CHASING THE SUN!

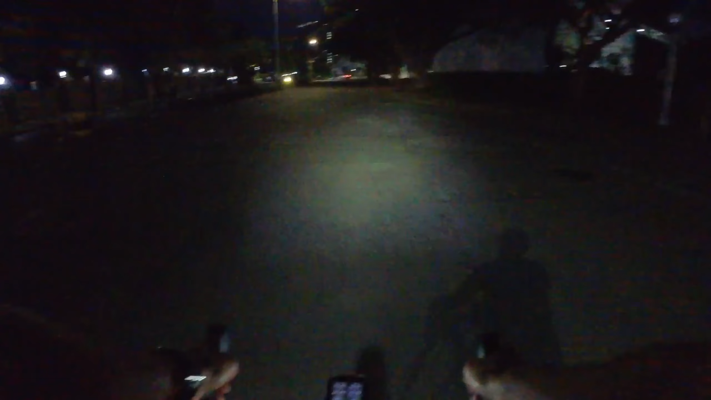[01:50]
But there were some really scary Osh moments where you see like a pothole suddenly show up in front of you. We're almost there I think.
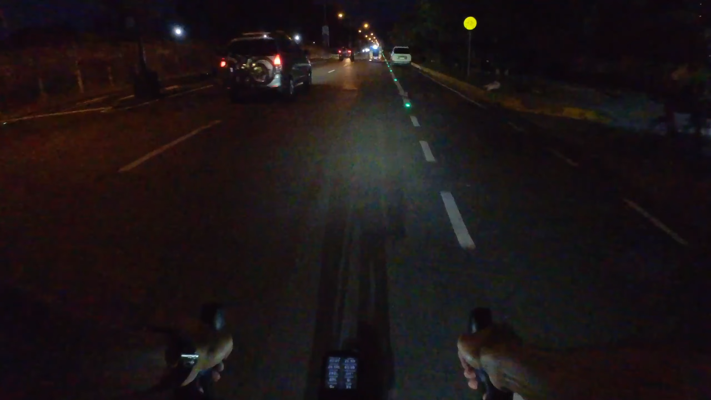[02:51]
not be very safe in the dark. So we'll stay beside it.
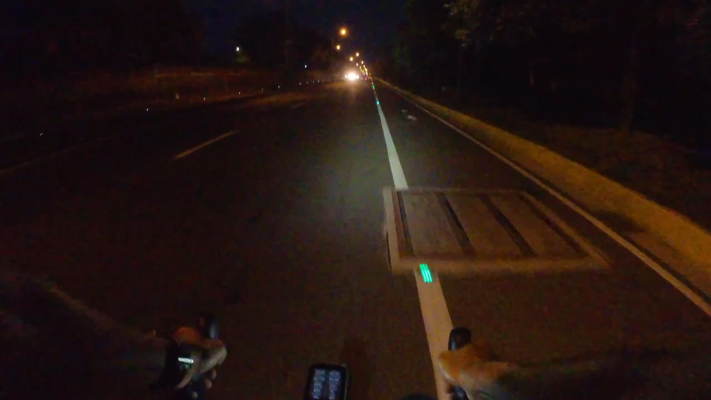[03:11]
Maybe we can go to the other side of it. I think let's come in and see if we can do it here. There we go.